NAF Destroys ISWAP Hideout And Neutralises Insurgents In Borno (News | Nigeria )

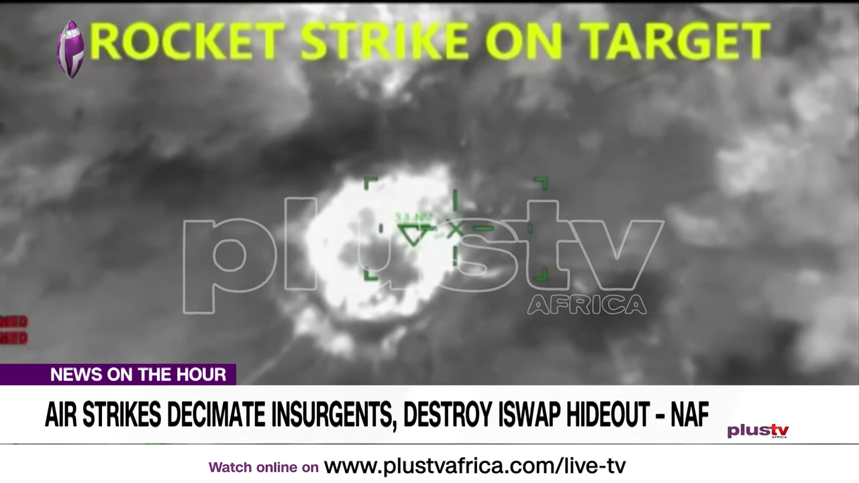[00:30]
surveillance and reconnaissance missions which had confirmed a resurgence of terrorist activities in the settlement.
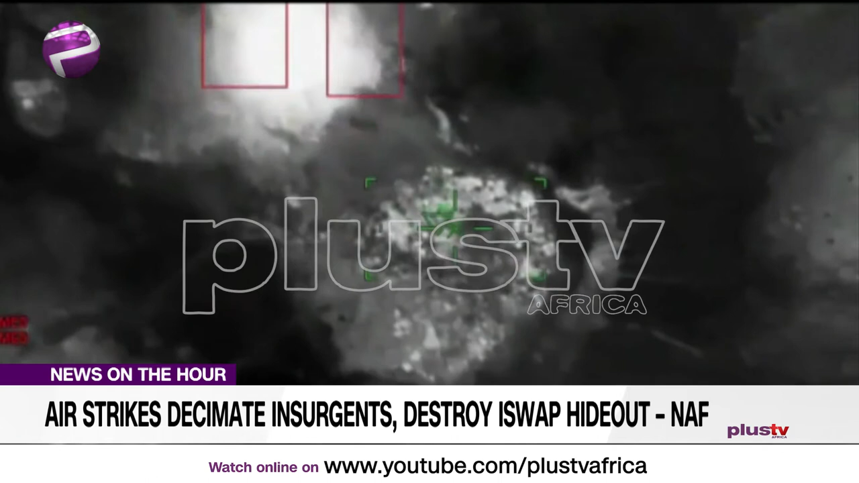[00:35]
General Enente says several locations within the settlement were identified and subsequently